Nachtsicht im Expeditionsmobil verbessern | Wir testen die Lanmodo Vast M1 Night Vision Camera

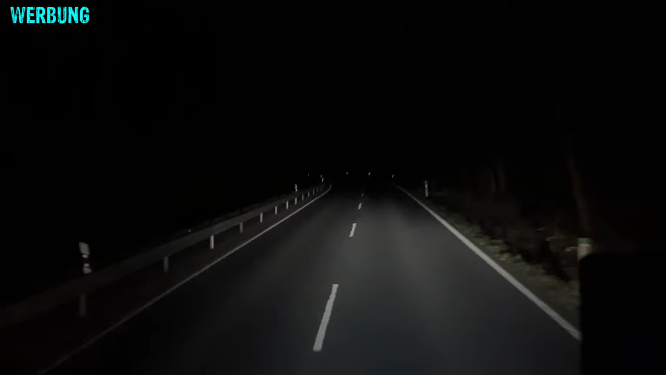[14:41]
So könnt ihr mal sehen, wofür das gedacht ist. Straße, so sieht das im Bildschirm aus, also deutlich heller. So, hallo, da bin ich wieder.